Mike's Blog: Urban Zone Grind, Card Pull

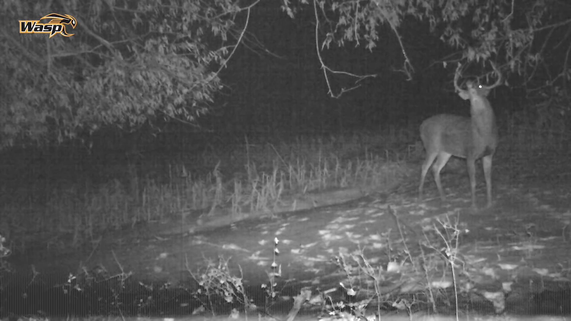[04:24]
that may not be fully mature but there's at least some targets in this area so with any luck as the as the night winds down here